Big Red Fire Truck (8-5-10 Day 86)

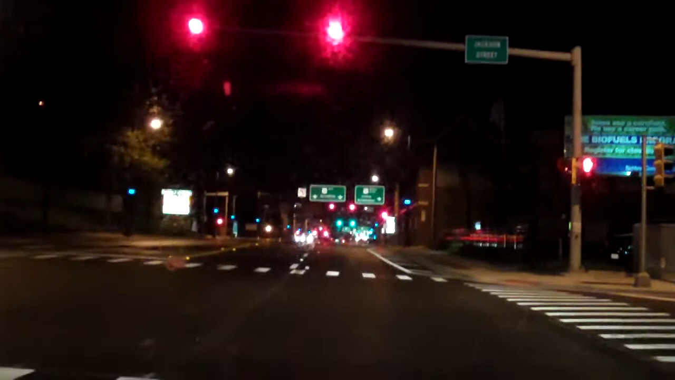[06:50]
I think me and Danielle are gonna try to come down and see a couple shows. I gotta work some crazy hours this week, but Sunday, right up here, actually, I'm gonna show you whenever we drive past it.
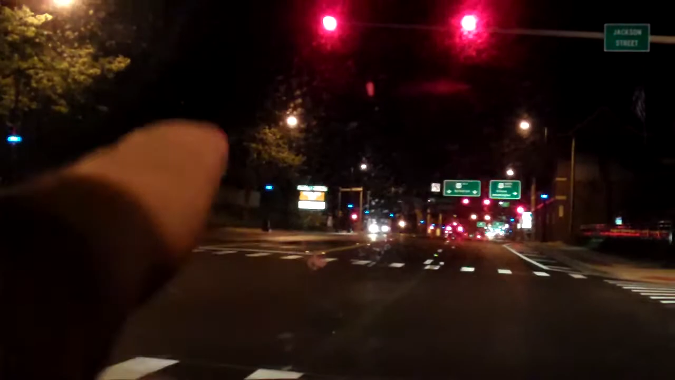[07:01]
You might have heard a little song called "Devil Went Down to Georgia." Well, guess what? Charlie Daniels' band is gonna be here performing that song. There's actually like 30 bands gonna be here, but right there, that intersection.